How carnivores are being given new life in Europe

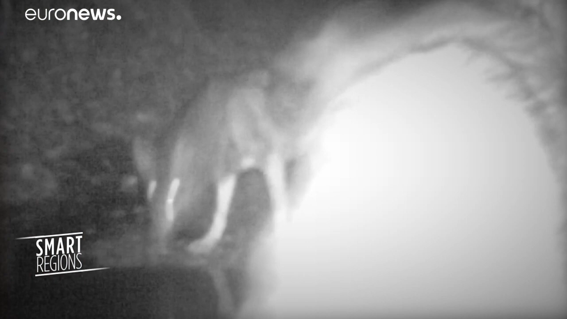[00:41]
It can be, for instance, a dog or a fox or a wolf, and it's probably a wild animal,